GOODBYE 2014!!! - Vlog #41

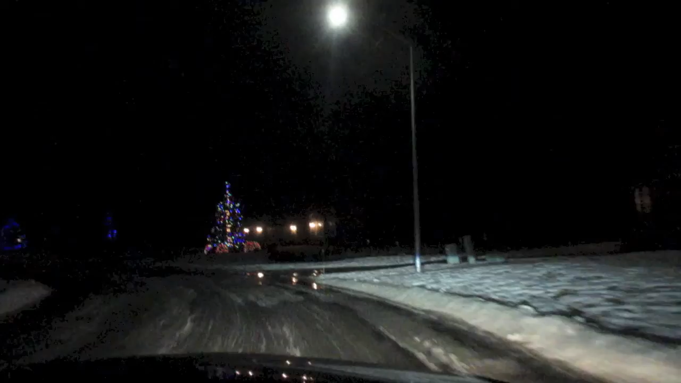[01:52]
I like that Christmas tree. That's a nice Christmas tree.